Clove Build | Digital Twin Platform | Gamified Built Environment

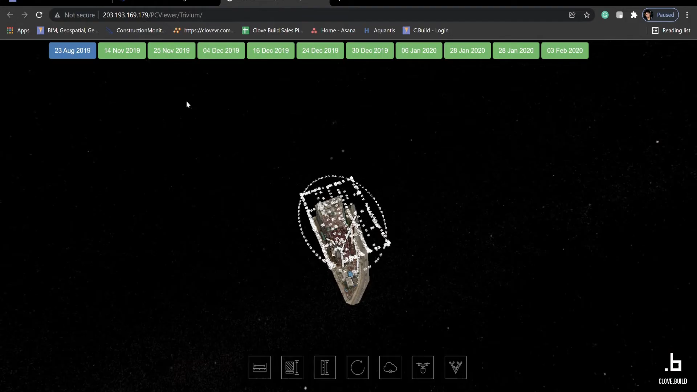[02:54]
We've integrated drone mapping and 360
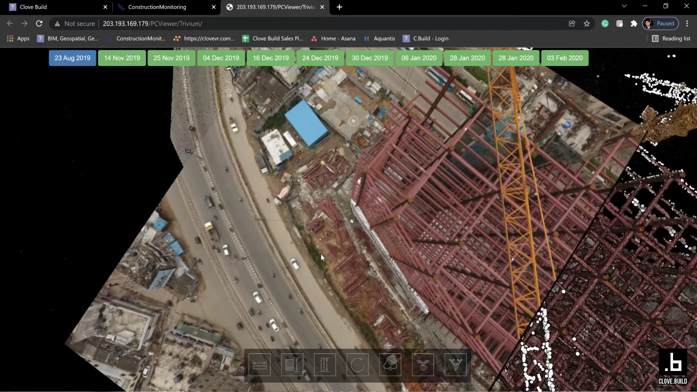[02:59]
degree photo shoots to ensure the digital twin is in sync with the real world status of the construction.